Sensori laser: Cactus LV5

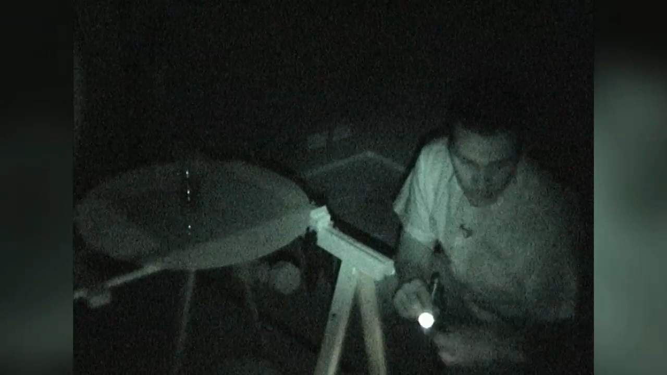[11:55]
quindi l'unica cosa che mi resta da fare è prendere il telecomando e nel momento in cui scatterò
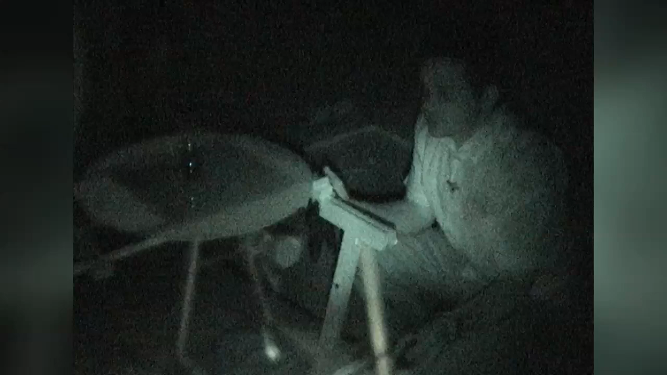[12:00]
con la macchina fotografica sgancerò il gancetto che si trova qui sotto e vedremo se la foto viene come ce l'aspettiamo. quindi metto il dito qui fino al gancetto, 3,
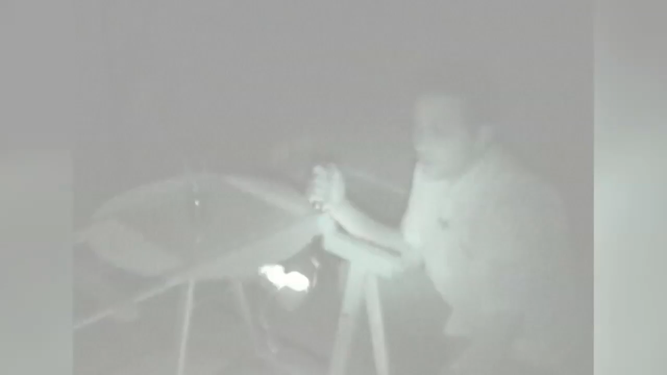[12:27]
ok allora seconda prova questa volta non abbiamo rimesso acqua nel bicchiere quindi lo schizzo dovrebbe essere leggermente più piccolo
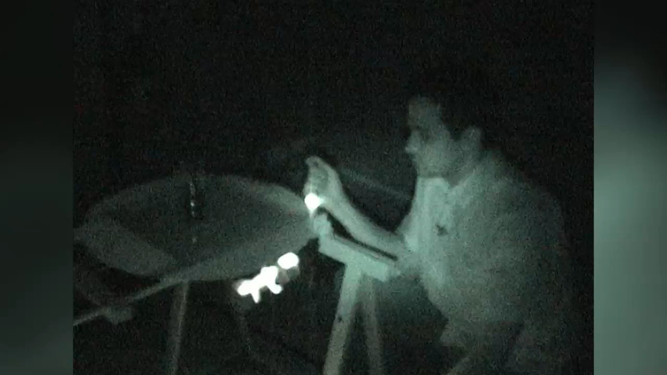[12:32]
o almeno dovrebbe essere diverso quindi di nuovo spengo la mia torcetta mi preparo a scattare con il telecomando 3, 2,
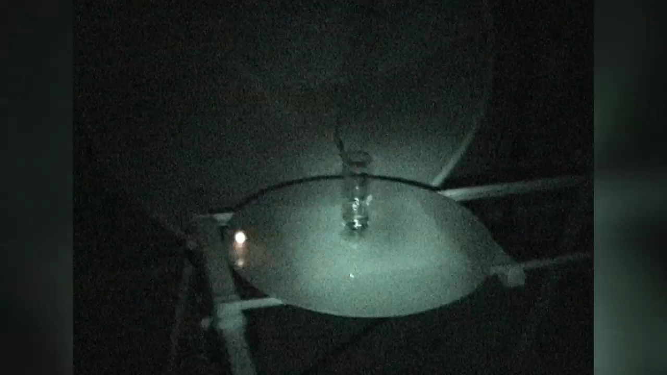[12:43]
1 e vediamo anche questa fotografia com'è avvenuta è avvenuta
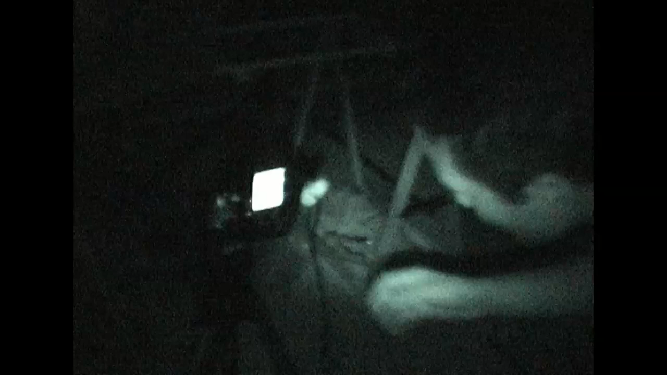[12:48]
simile a quella precedente andiamo subito a vedere la differenza però vediamo che l'acqua è un po' più bassa quindi se continuiamo a non aggiungere acqua vedremo lo schizzo che si abbassa sempre di più
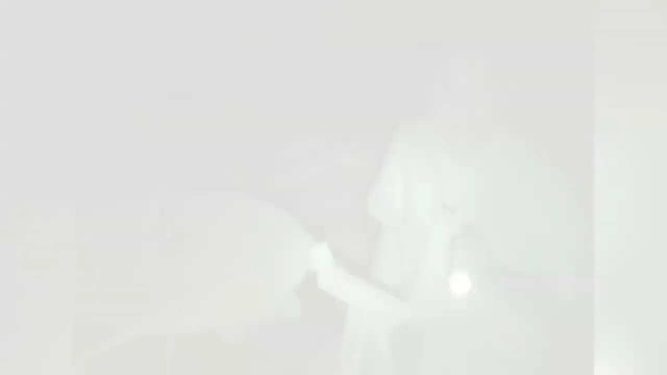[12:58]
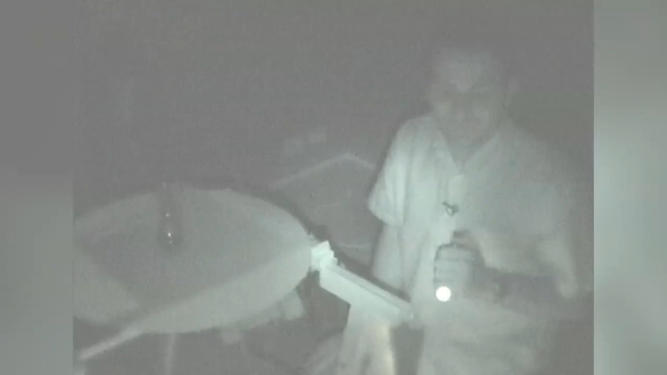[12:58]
ok per l'ultimo scatto vogliamo fare il gran finale abbiamo riempito il bicchiere quasi fino sopra e